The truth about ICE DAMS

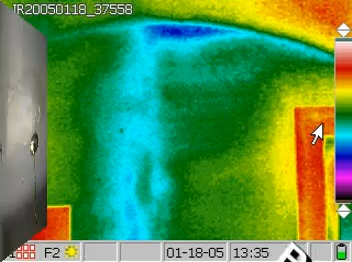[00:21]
Inside walls, water can also develop a personality and can travel a long distance.
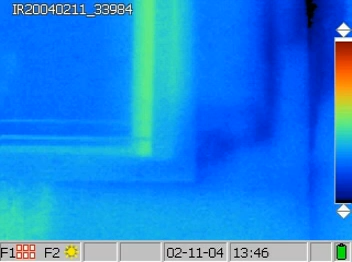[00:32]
While in the wall, this cold water hits the floor studs and turns and travels
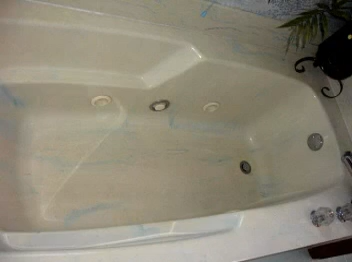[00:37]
under the master bathroom bathtub following the slightly sloped floor to the first floor
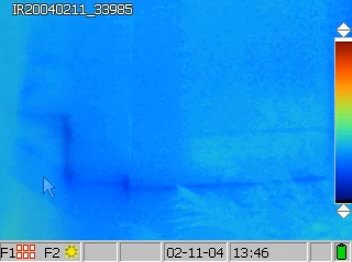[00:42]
kitchen ceiling where it accumulates and ultimately drips through the dining room fan into a bucket.